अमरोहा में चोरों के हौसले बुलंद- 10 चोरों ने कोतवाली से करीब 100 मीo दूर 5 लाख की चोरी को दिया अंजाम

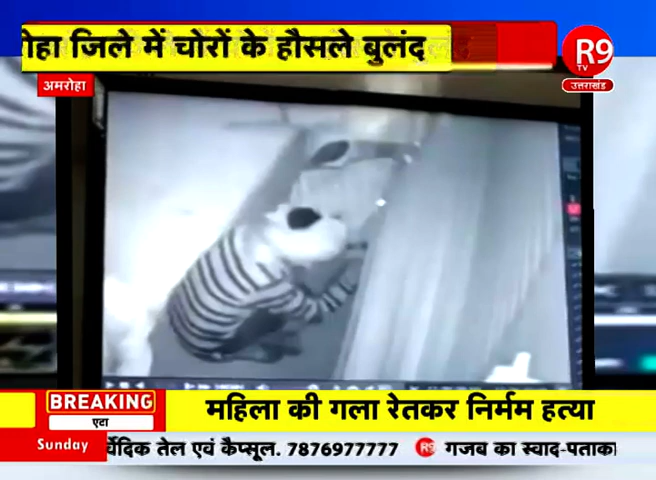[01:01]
یہ تصویریں کچھ آپ بھی دیکھئے بڑے اتمنان کے ساتھ اس وقت شٹر یہ دکان کا دکھائی پڑ رہا ہے ایک چور نہیں دو چور نہیں
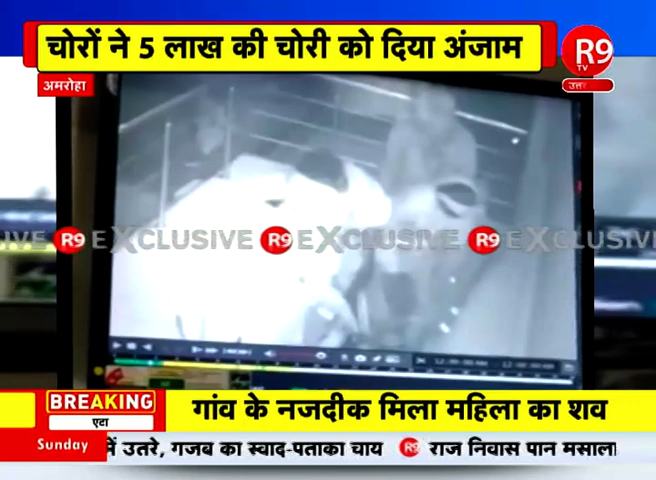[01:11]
قریب دس دس چور اس دکان میں سیندھ لگانے کی کوشش میں آر نائن ٹی وی ایکسکلوزیو یہ تصویریں رات کے اندھیرے میں اور یہ دیکھئے کوتوالی اس سے محض سو میٹر کی دوری پر ہے